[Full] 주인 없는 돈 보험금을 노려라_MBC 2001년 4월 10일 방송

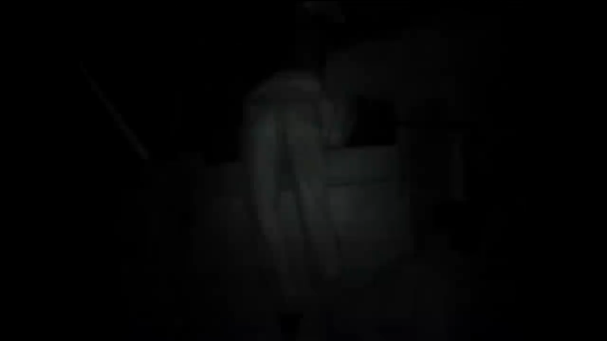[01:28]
할 수 없이 경찰 한 명이 담을 넘어가 대문을 열어 일행은 집 안으로 들어갈 수가 있었습니다.
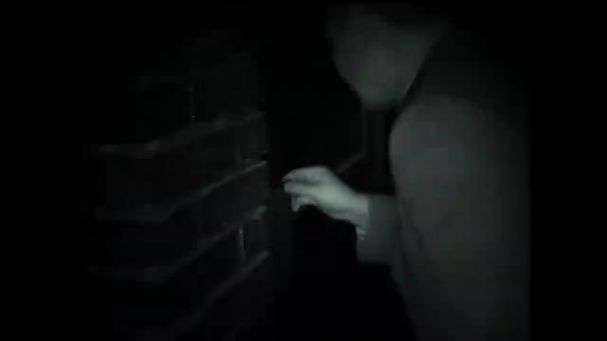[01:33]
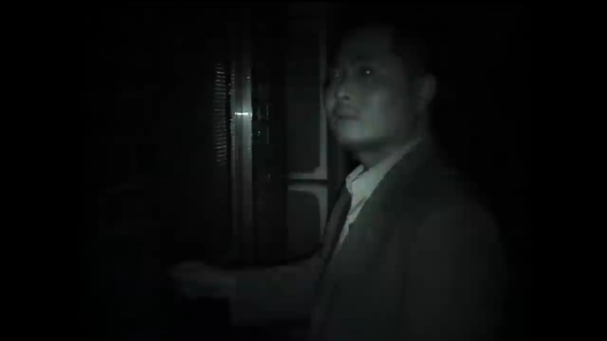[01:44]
창문을 깨고 들어가려는 순간 집안에서 최 씨의 목소리가 들려왔습니다. 예, 무슨 일이에요?
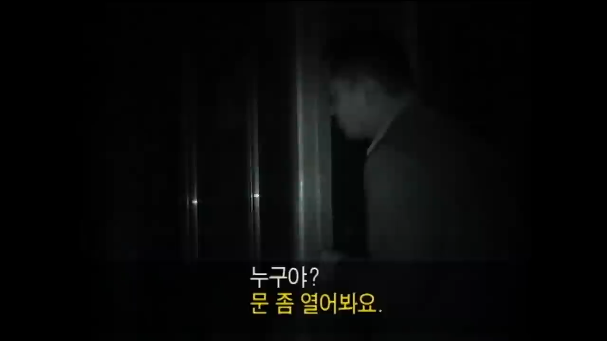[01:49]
예, 경찰청이 나왔는데요.
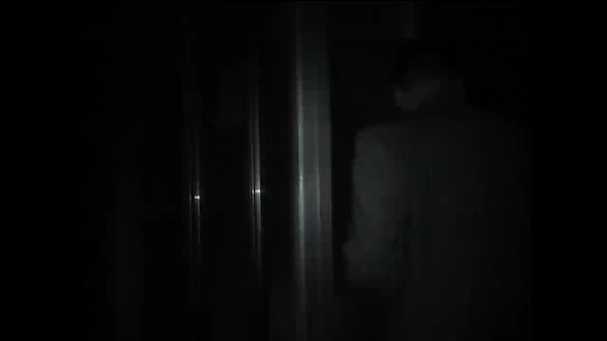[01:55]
도주할 것에 대비해 경찰들은 사방을 살피며 목소리가 나는 쪽으로 발걸음을 옮겼습니다.
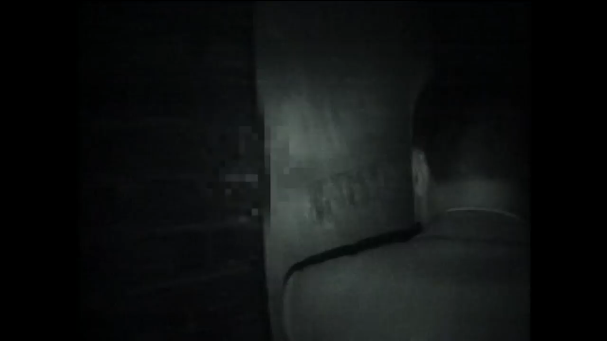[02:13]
속옷차림으로 나온 최 씨는 체념한 듯 순순히 문을 열어주었습니다. 그리고 당황하는 기색조차 없이 경찰들이 보는 앞에서 여유 있게 양말까지 챙겨 신었습니다.